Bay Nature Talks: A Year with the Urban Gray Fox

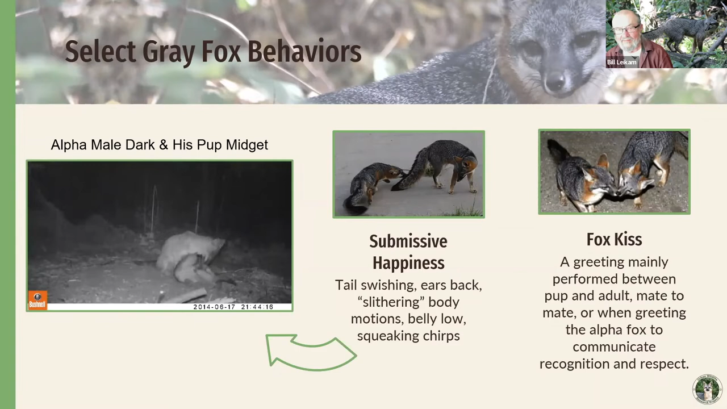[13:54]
and dad is trying to groom him another piece of the gray fox behavior is ear cleaning
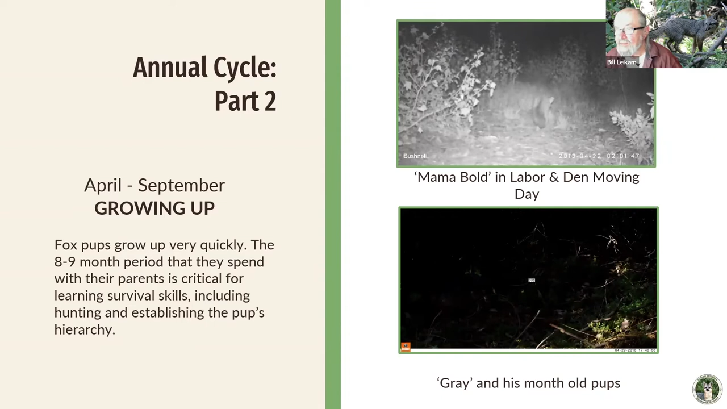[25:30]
so she's had a little snack and she's going to take the cash off to where the new den is the new den is about 150 yards from where the natal den was
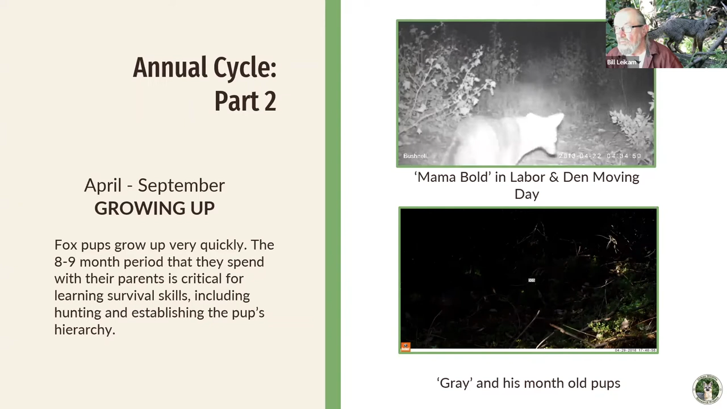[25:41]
so here she is again she's got two more and she's been at this all day so i think she's trying to get them to walk to the new den but remember they've never left the natal den they don't they don't know what that big world is out there
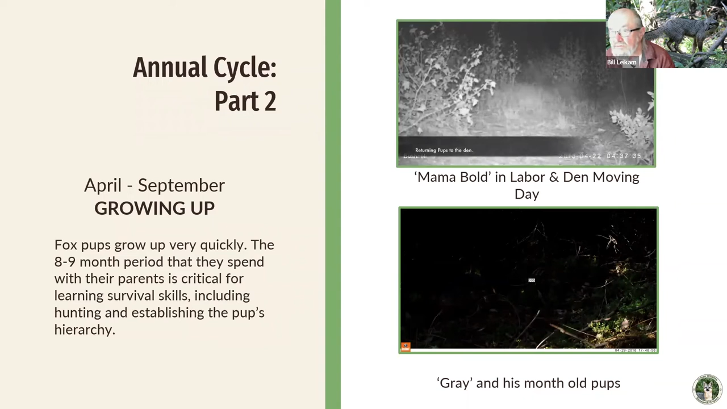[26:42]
after come back and pick them up one by one and carry them off to the new den that's a lot of work and i i wondered when i first got this
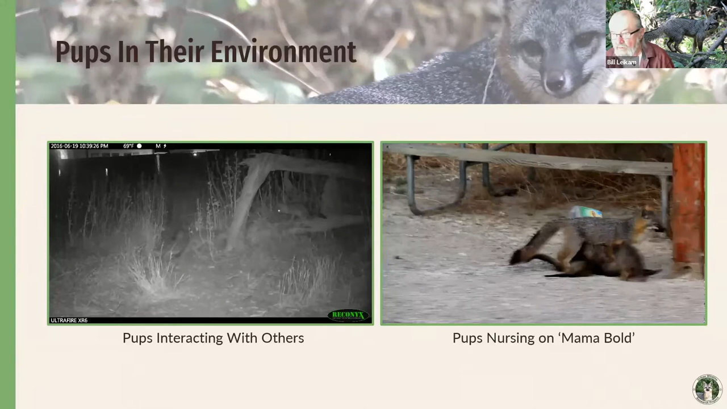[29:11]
and skunk decides he's going to leave these little foxes alone but as i said their curiosity factor is huge and here's mama nursing and sometimes as they get older and older there's no room
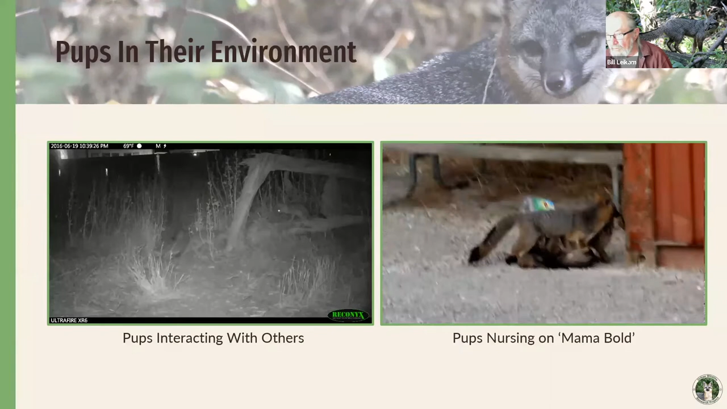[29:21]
to adequately nurse and so that little one's trying to find a way in probably push that one out and that one just decides okay all right all right all right i had a little bit and he goes over there